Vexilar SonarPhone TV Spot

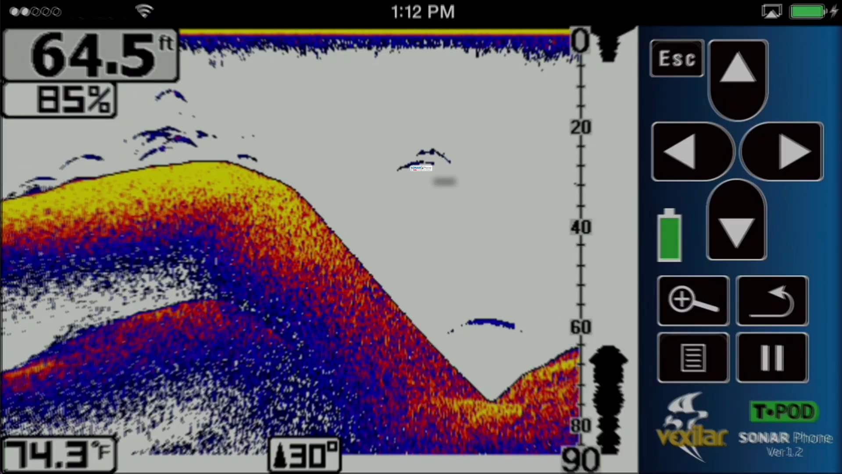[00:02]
On screen: depth 64.5 ft, water 74.3°F
Sonarphone by Vexilar, the world's first smart device sonar. Download the free app, try the demo feature and see why sonarphone will rival the performance of sonar systems costing hundreds more.
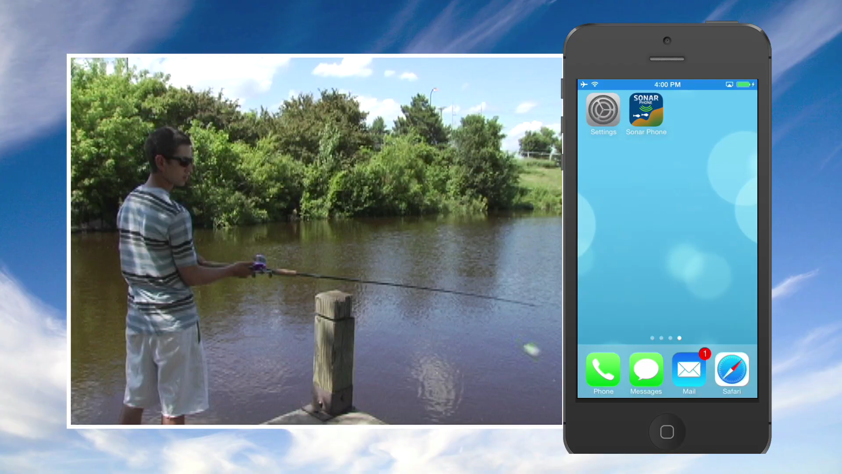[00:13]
The sonarphone does not require cell phone coverage, you create your own Wi-Fi hotspot and can share with your friends. Download the free app today, and for a limited time with any purchase of a sonarphone you get a free smartphone armband.
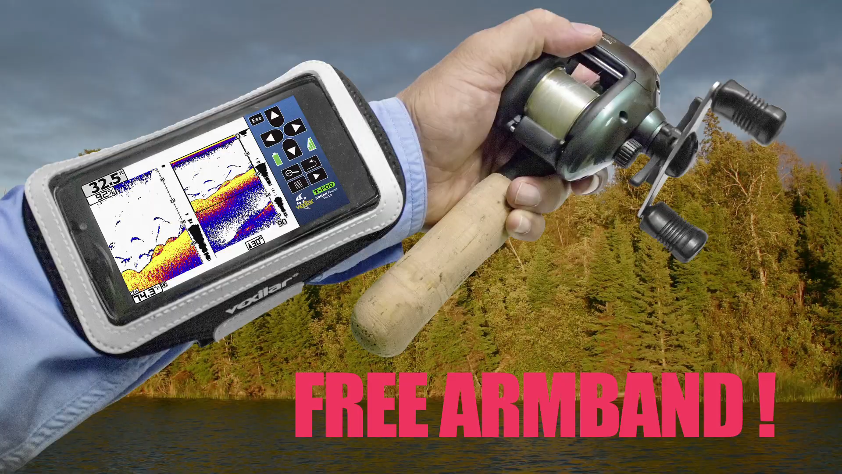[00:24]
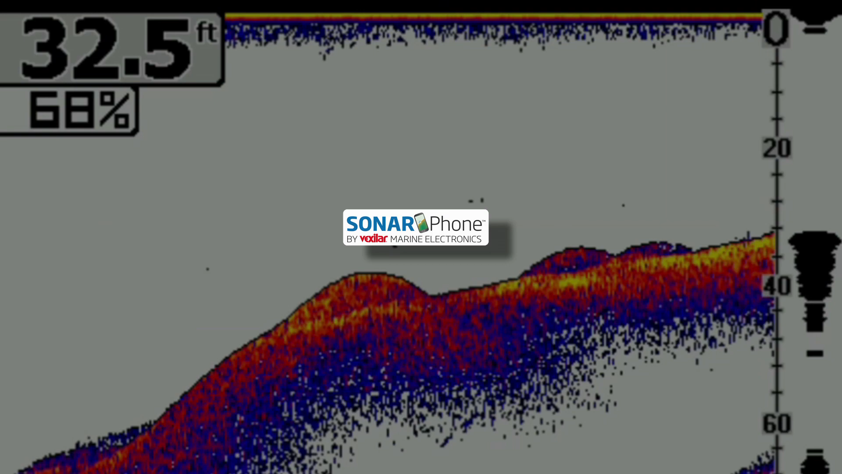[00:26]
On screen: depth 32.5 ft
That's the sonarphone by Vexilar. www.vexilar.com